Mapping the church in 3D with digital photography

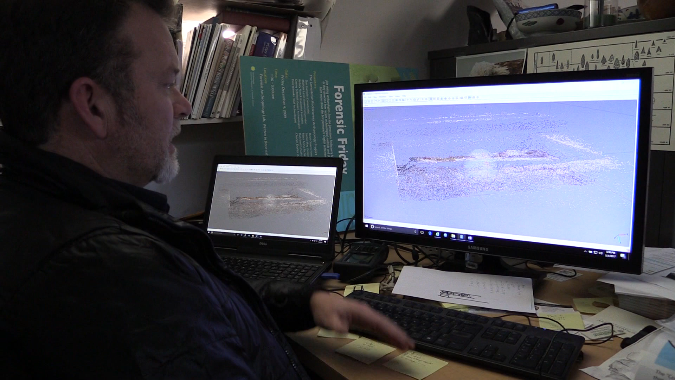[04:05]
And I brought the pictures in. And so one of the first things you do is align the photos.
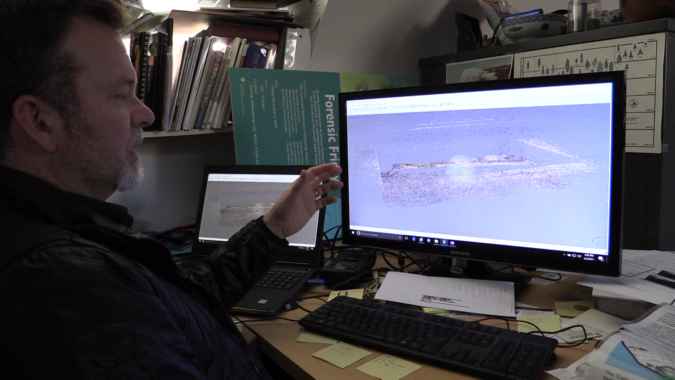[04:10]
And that's just this program we're using Agisoft today aligns all the photos and the pixel depths.
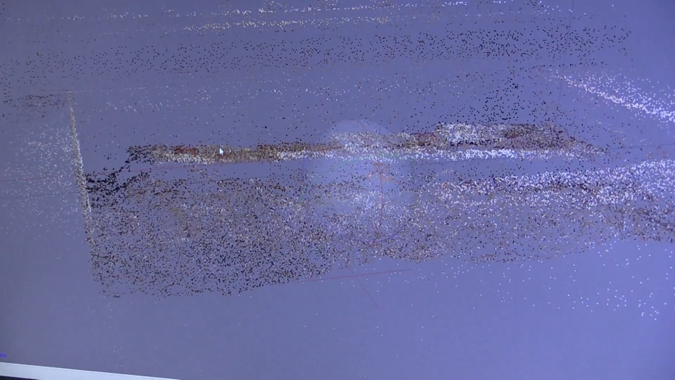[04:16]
And so you can kind of see sort of a rough outline of what I'm mapping.
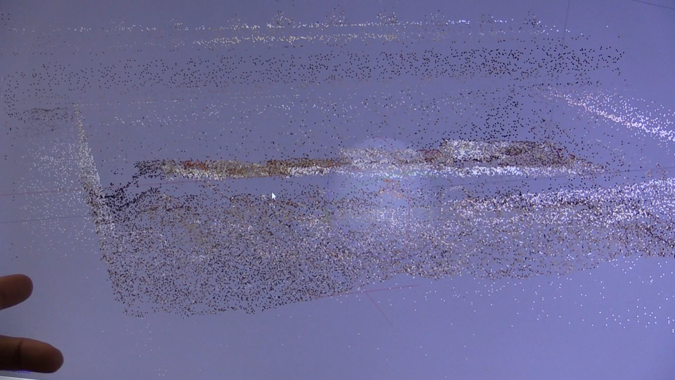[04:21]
You can choose deeper pixels. So more or less in your model.
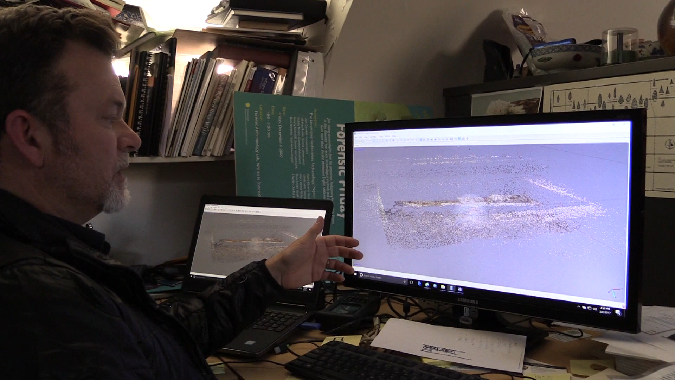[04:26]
And that you can actually render it and see how it came out. So the next level is to build a dense cloud.
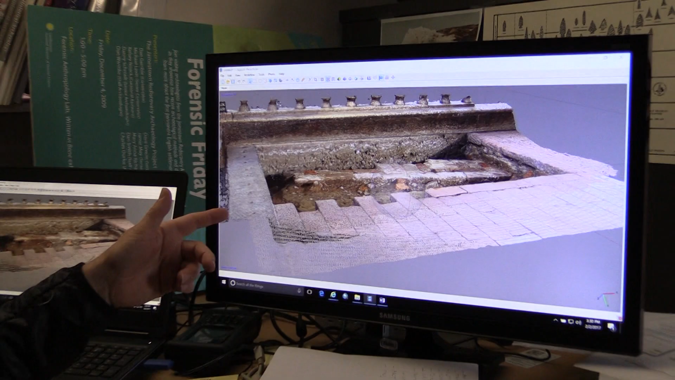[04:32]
And that starts to look a little more realistic in that, you know, you can start to see holes or here in the corner where you're sort of lacking information.
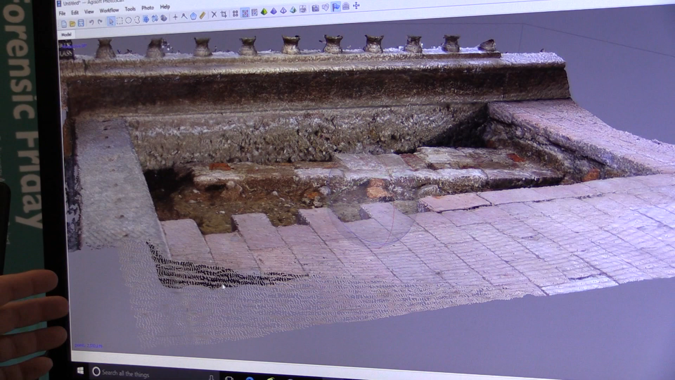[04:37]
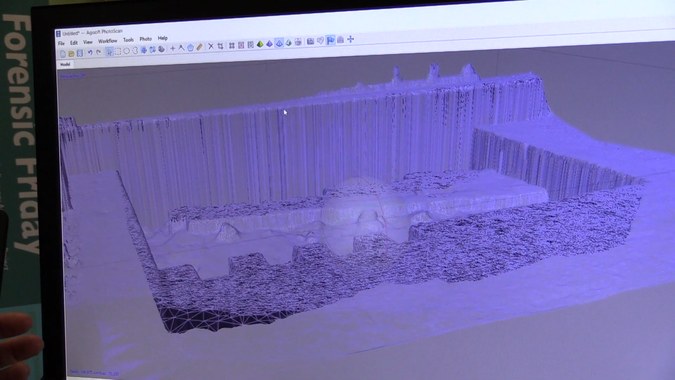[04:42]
And then the next thing is really to build a mesh or a wire frame. And that's what this is. So now we have a three dimensional scale mesh model with topography from those points.
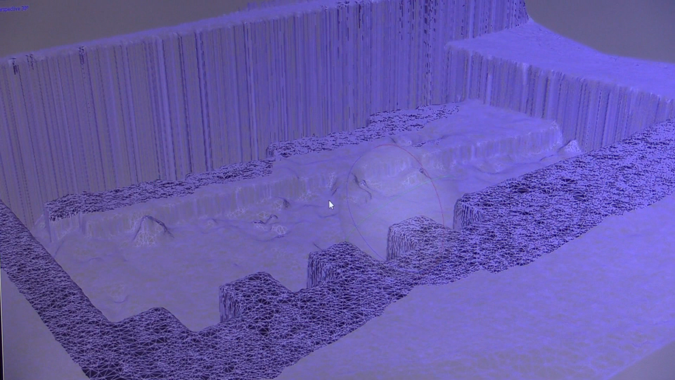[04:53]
So it's connecting each of the points together and making a surface.
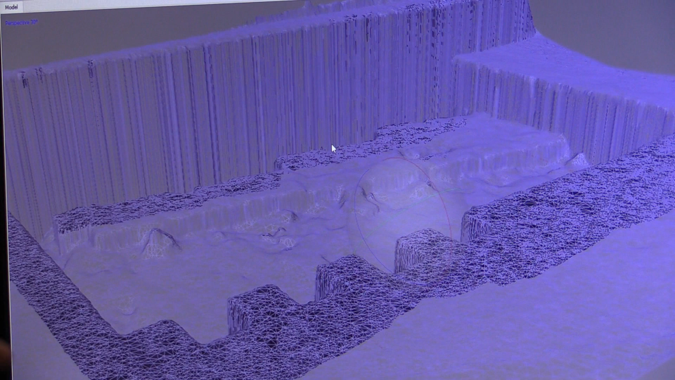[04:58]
And then finally the image is draped onto that mesh.
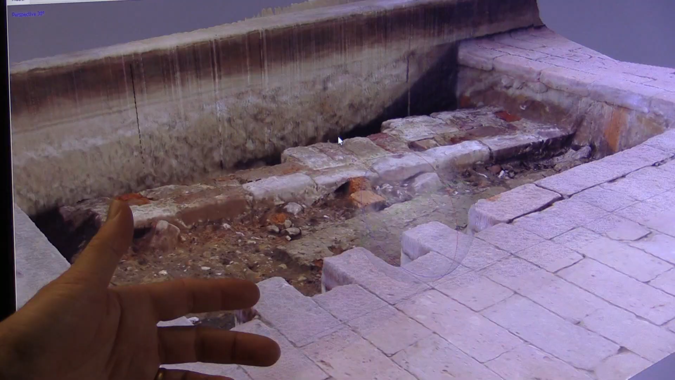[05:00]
And you get sort of photo realistic 3D images.
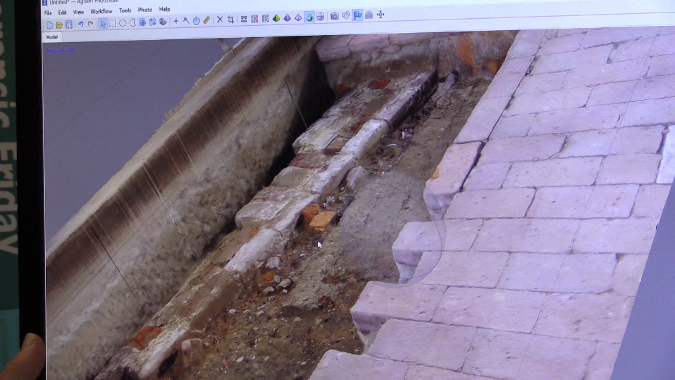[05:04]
You can still see data missing in the background. But I caution that this is only 16 pictures, I believe, to accomplish the task.
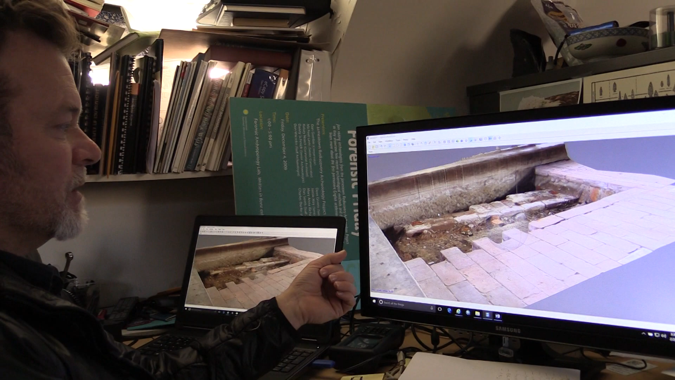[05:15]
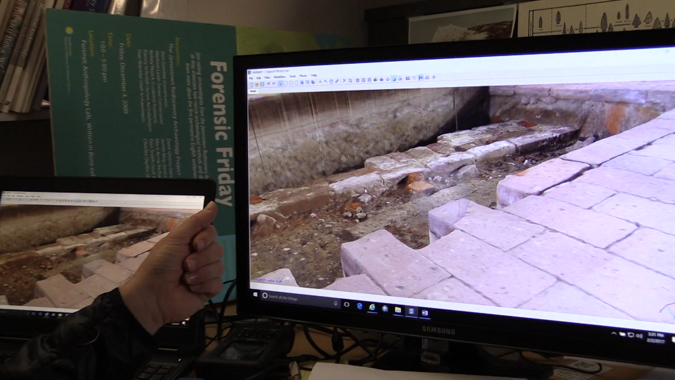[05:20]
So it only took us a few minutes to take these shots and then render them together into a measured graphic 3D image that we can use so people can see what we're doing.
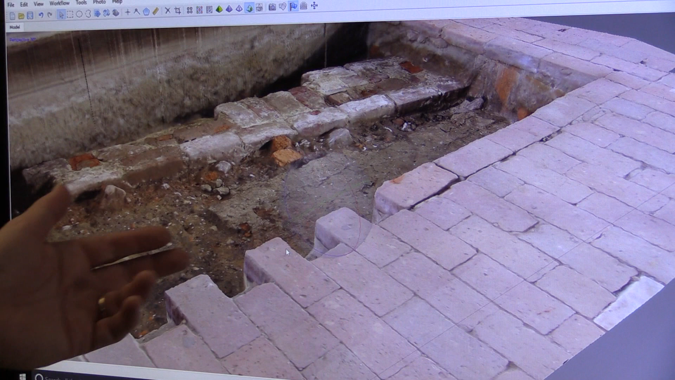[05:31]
So here's a church floor from the past, a late 18th, early 19th century cemetery wall, and then the modern church floor.
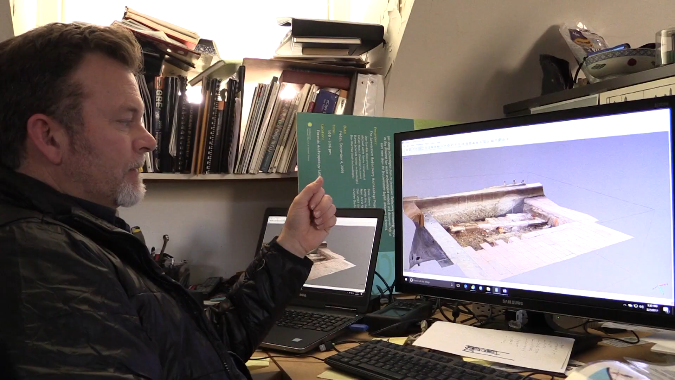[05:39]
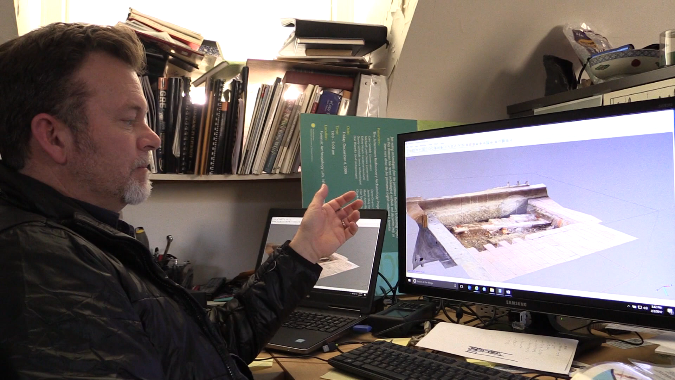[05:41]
So programs like this aren't a be all end all of archaeological mapping. They just supplement what we've always done and allow us to capture sort of a moment in time, a moment of discovery.